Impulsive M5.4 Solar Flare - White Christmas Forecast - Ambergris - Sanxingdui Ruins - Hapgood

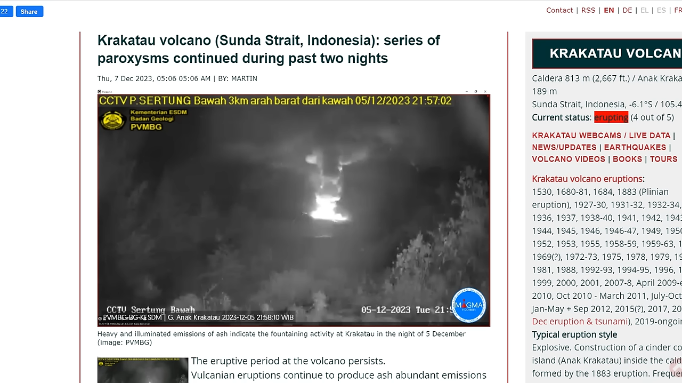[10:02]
And there is some video footage from the mainland, certainly not from Anak Krakatoa, but you can see why the people on the mainland might be concerned.